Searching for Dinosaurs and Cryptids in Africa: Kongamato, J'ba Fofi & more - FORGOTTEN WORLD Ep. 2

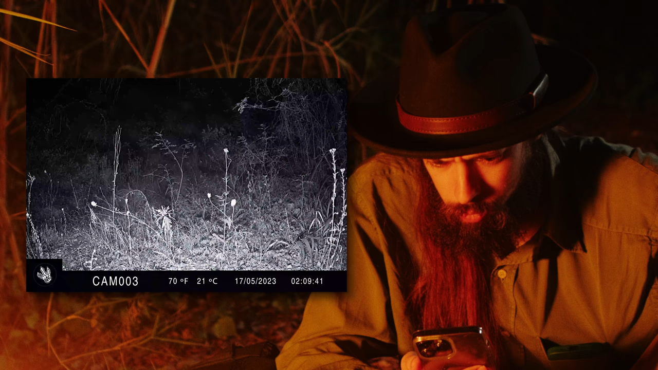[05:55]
Holy shit. We have to go now. What animal is this?
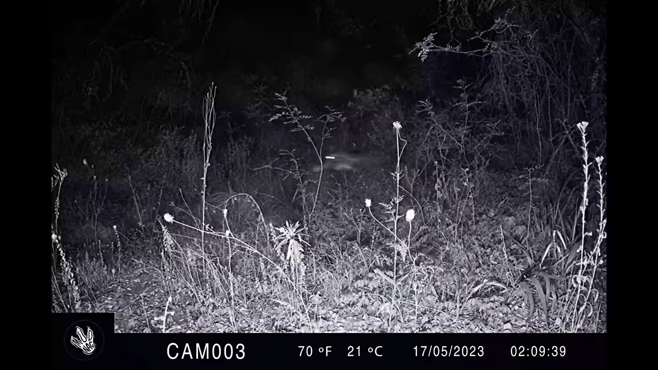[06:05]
Could it be the legendary Congo raptor? This is a dromaeosaur cryptid that is said to reach almost 3 meters in length. Either way, it was big, fast, and coming our way. Come on, this way, quick. Fortunately, we escaped this time, and once again found amazing evidence of not one, but various cryptids that lurk in the shadows of this forgotten world.